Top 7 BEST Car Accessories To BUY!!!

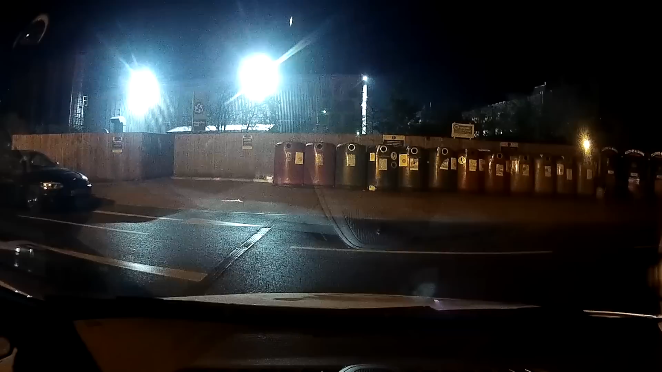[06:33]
oh my god he's out of the car how what's he done wait let me go see a van almost killing us